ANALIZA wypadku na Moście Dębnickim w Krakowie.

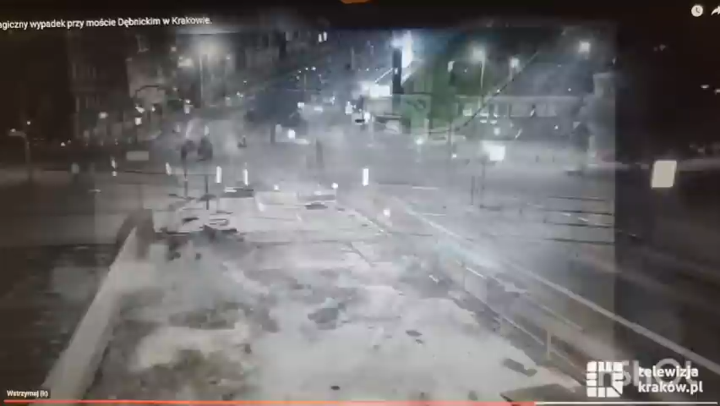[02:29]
No i pojechali tam, to się tragicznie skończyło I nawet gdyby nie było tego pieszego To ja nie wiem jakim cudem on miałby tutaj wjechać To nie byłoby szans,
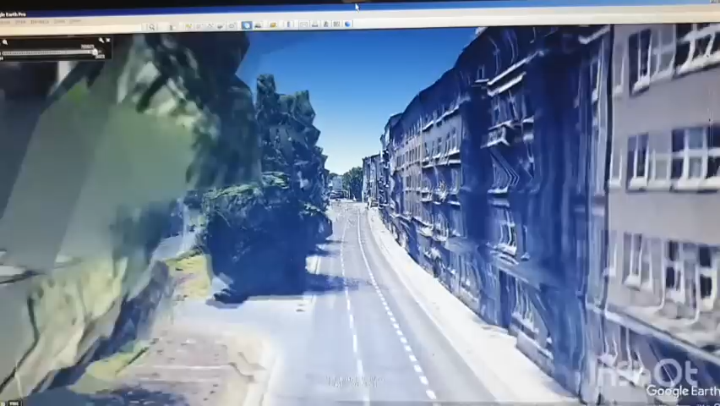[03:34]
To jest ta aleja trzech jeszcze Nie wiem, czy to jest Kasińskiego, czy Słowackiego Zawsze zapominam I zauważcie Tu jest jakby taki lekki łuk w prawo